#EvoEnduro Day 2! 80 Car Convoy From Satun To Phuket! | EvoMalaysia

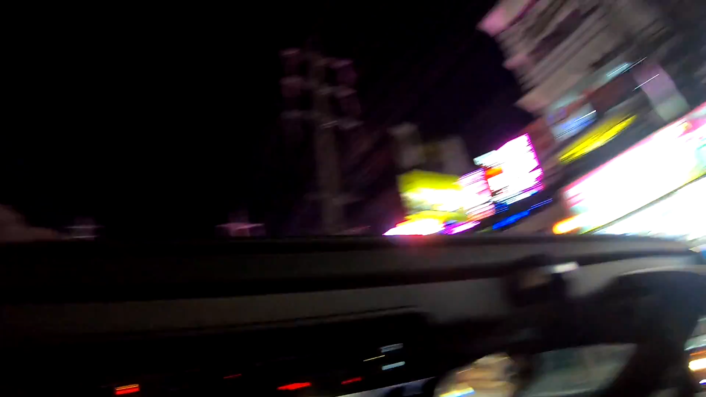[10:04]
Drop the top in this place is so nice. It's so pretty, but so much pollution.